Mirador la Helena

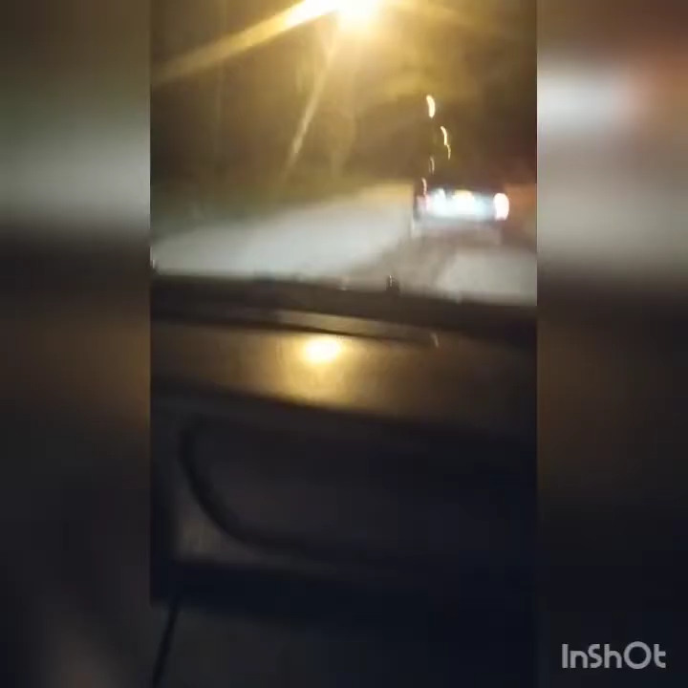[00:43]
En alguna oportunidad yo he venido por estos lados como a piscinas y cosas y piscinas naturales y esas cositas. Pero bueno, vamos a ver cómo nos va esta ruta. Les estaré mostrando la vista al final y les iré contando qué se pueden encontrar en el camino. Por ejemplo, iba un carro fantasma. Pero poco a poco iremos conociendo todo lo que va apareciendo. Vale, entonces pendiente. Chao. En este caso hay un desvío.